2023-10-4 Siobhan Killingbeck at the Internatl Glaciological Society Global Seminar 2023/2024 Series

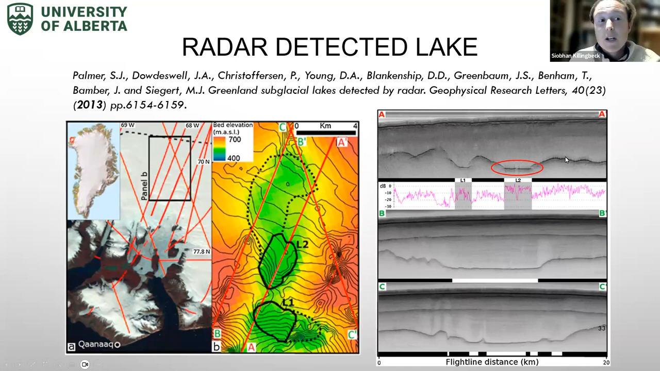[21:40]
But I just want to highlight that also up on this plateau up here, there's also relatively high reflectivity, which we can't ignore. And it's very similar observations to what we had at Devon as well. So in 2021, the results of newly acquired seismic data were published and concluded the existence of a lake.